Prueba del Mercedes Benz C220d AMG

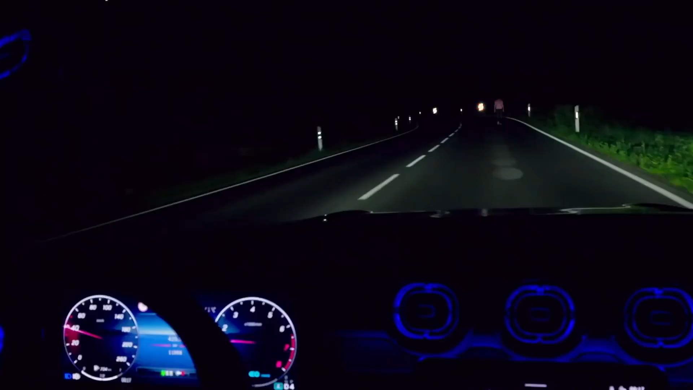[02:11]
dividir y dirigir la luz de los faros
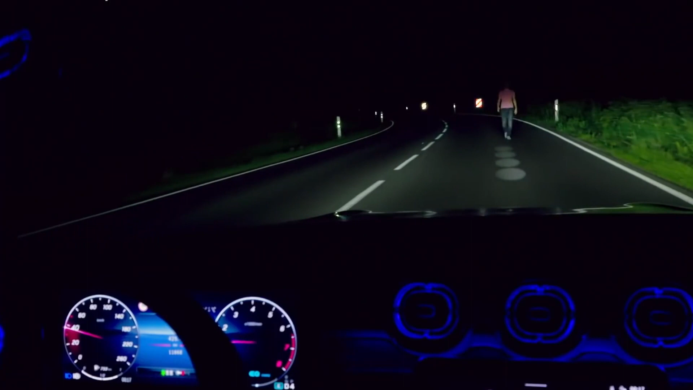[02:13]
con ayuda de 1,3 millones de microespejos Con
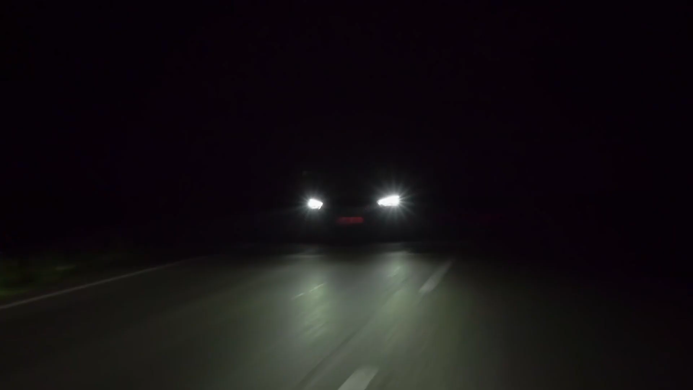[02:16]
una resolución de más de 2,6 millones de píxeles
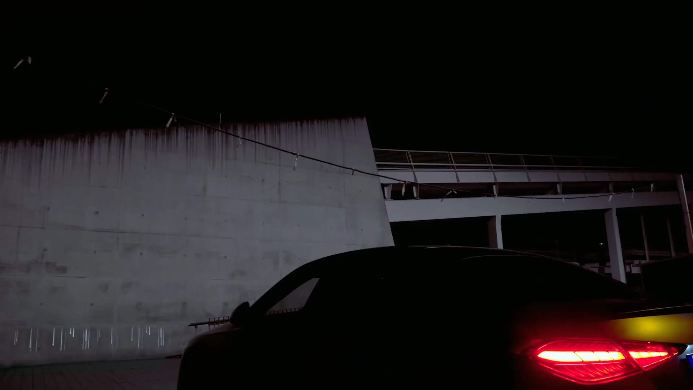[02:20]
Digital Light también tiene una función de proyección A través de la proyección de líneas de orientación,
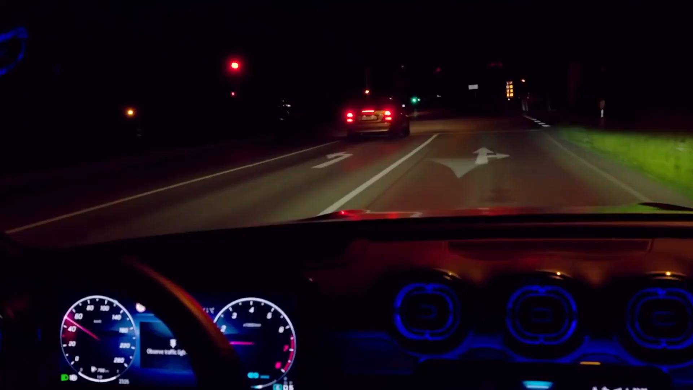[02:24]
símbolos y animaciones Este sistema puede hacer que la conducción sea más segura